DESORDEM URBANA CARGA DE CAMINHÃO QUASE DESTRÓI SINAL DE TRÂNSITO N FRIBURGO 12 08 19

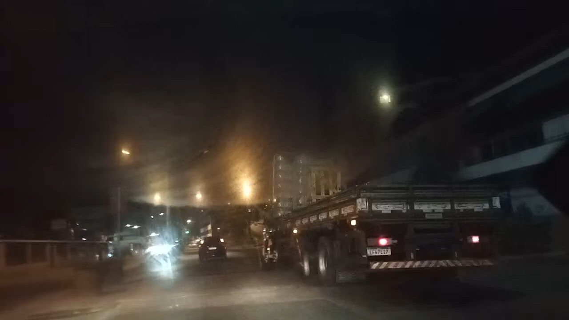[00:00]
Amigos e amigas, telespectadores da Nova TV, está começando mais um plantão no município de Nova Freiburg. Vem chegando, vem chegando, notícias do nosso rei das redes sociais, Rodrigo Risso.
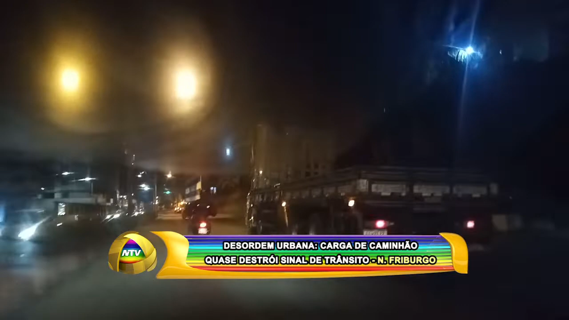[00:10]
Trata-se de um flagrante da Nova TV em que você acompanha esse caminhão levando uma carga acima da altura recomendada.
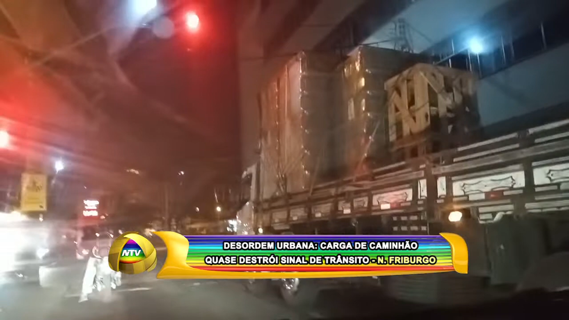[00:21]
Aí temos as imagens impressionantes desse veículo que quase toca o sinal e também a fiação de rua. São imagens impressionantes que muitas das vezes esses indivíduos aproveitam a noite, são 22 horas e 30 minutos, em que não há fiscalização e nisso eles abusam do que tange ao transporte das cargas, colocando em risco a integridade dos sinais de trânsito, as fiações de rua.
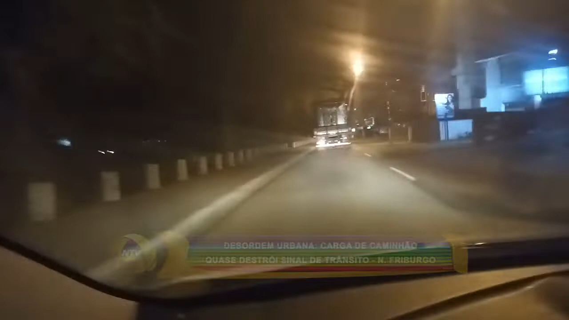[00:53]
Eles sabem que esse projeto Cidade Inteligente, QD Inteligente não tem nada, já que o prefeito não disponibiliza
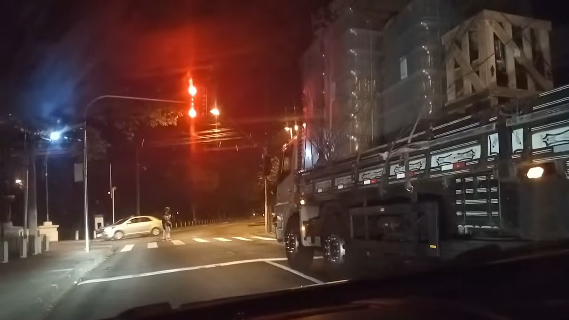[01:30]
Infelizmente, essa é a realidade, esse flagrante da nova TV mostra que esses motoristas aproveitam da omissão, da negligência de nossos administradores para cometer as suas infrações impunes, né?